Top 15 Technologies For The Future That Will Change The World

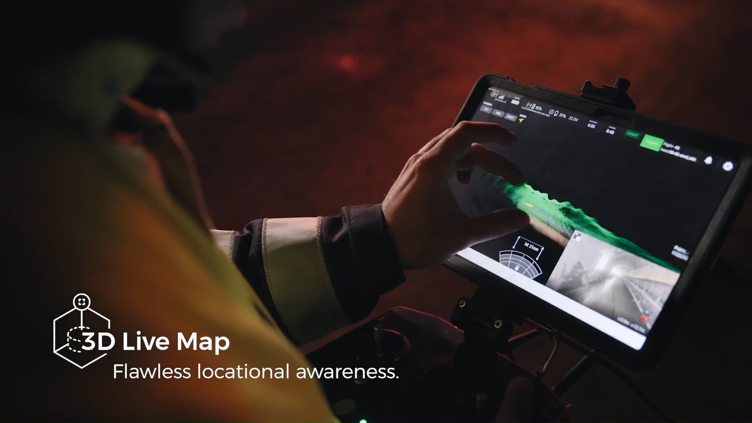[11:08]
to create real-time 3D maps and ensure stable flight even in challenging conditions.